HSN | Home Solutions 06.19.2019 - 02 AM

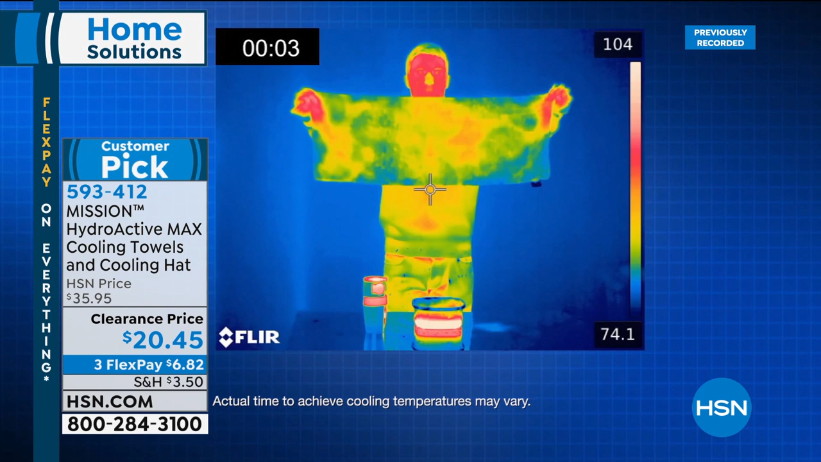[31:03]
ass towels what we're showing you is how cold the towel is turning right before your eyes by the way look at his face that's right look at his hands degrees but look at the blue and the